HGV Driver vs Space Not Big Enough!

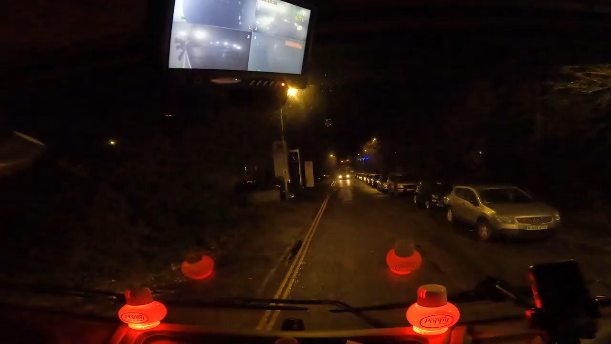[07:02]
all these cars parked on the side they must surely they work somewhere around here but there's nothing open so it's a bit weird
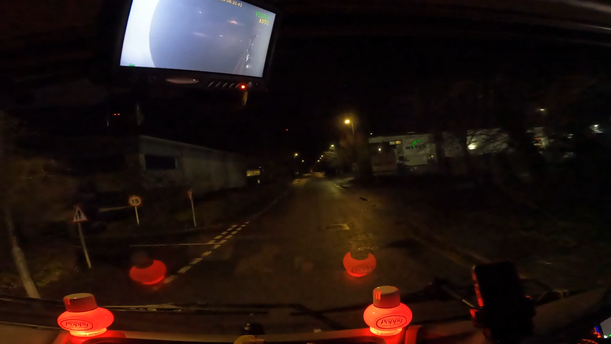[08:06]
gates are open are they yeah yep so as predicted they have trucks in here being unloaded
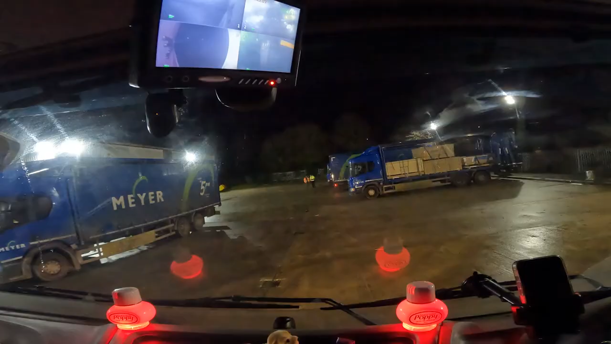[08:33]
we're just trying to budge over so people can get past me still